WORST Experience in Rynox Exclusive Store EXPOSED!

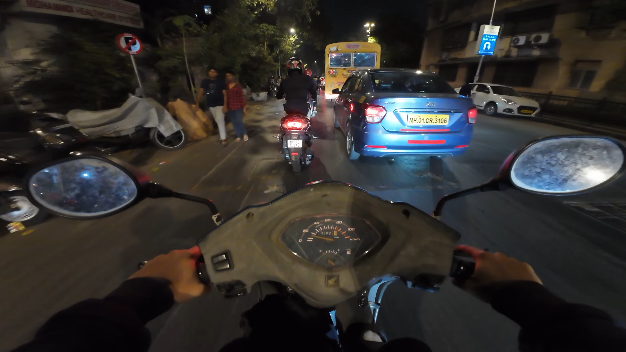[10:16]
शादी का माहौल भाई, मस्त नाचने का मन कर रहा है यहाँ पे तो। ये देखो ये देखो ये देखो, आगे पकड़ रहे होगे ना, इसीलिए देखो कैसे यू टर्न मार के जा रहे हैं, क्योंकि ये विदाउट हेलमेट है भाई। आजकल ना बहुत जगह पे नाकाबंदियाँ लगी हुई है,